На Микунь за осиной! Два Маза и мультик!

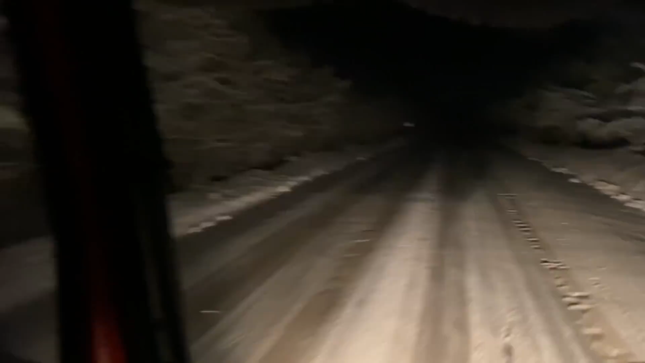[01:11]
едем мы кайкина подъезжаем это очень уж недалеко осталось всем рядышком семён уставший семён уже сделал по моему рейс или два откуда-то он сейчас майки наград посплю немного вот немножечко он поспит не очень по этим разбудим подождем манипулятора и двинемся на миг вы на миг мне я последний раз грузился крайний раз друзья это был в том году по моему в январе месяца также то есть год я уже там не был вот договорятся свайка
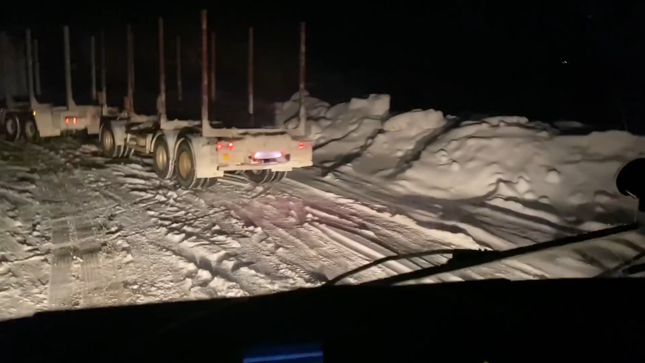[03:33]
ну все идем по айкина манипулятор впереди только что прошел крикнул грит заводитесь все завелись я посерединке теперь семен за мной
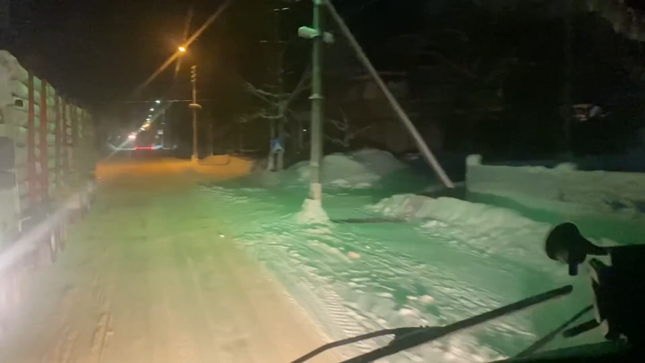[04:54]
пушка здесь какие-то же дорожки такие узкие вот знаки еще видите как понаставили знаки стоят то есть по ним блинам зеркалам тут еще зеркалами только и шлепать по этим знакам мало то что дорога узко еще и знаки на дорогу торчат два лесовоза расходимся и очень близко друг от друга проезжаем очень близко знаком к этим вот здесь идет уборка снега здесь в них уборка снега
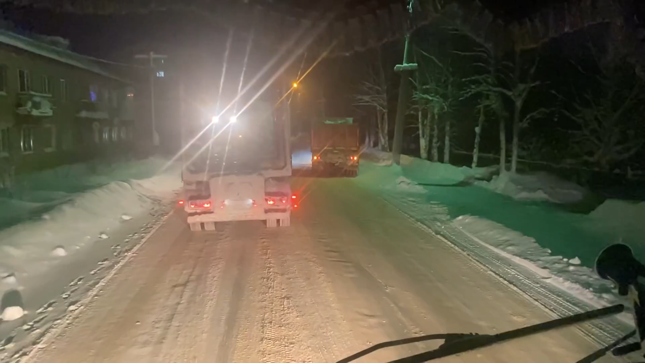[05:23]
они вот так вот решили встать друг напротив друга красавчики тут грейдер трактора стоит и этому надо было вот прям напротив него встать там в другом месте не получается
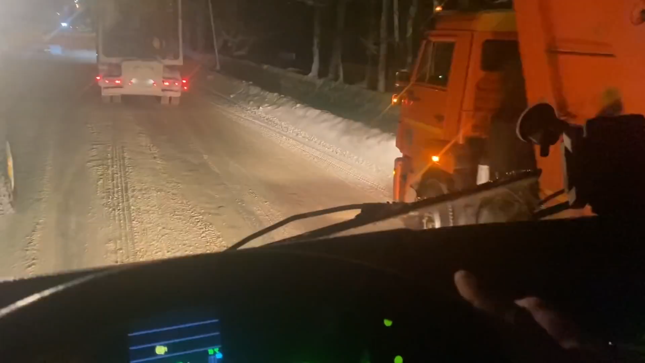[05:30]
прям ровно напротив
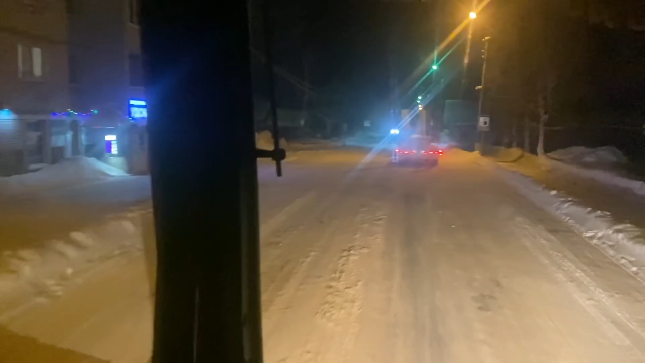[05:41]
семен тоже догнал сзади в зеркалам пучек так все вот на город скалкар дорога прямо на миг у него налево 15 года скалкара 97 нам вот на миг и написано 15 километров но сами крем изъезжать не будем мы перед миг унем свернем на удорскую дорогу в сторону удары в сторону ударского района послан и так далее и
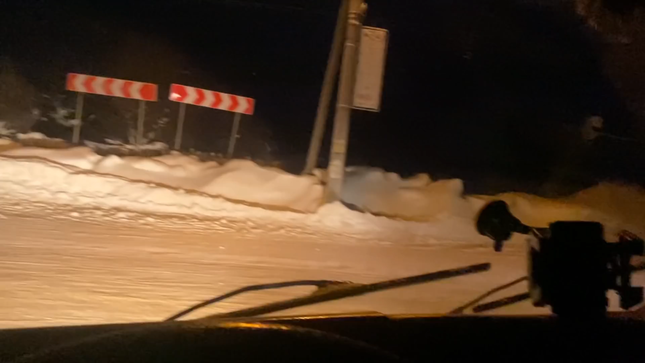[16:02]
машина просто ехала ехала причем так нормально быстро ехал блин последний момент включил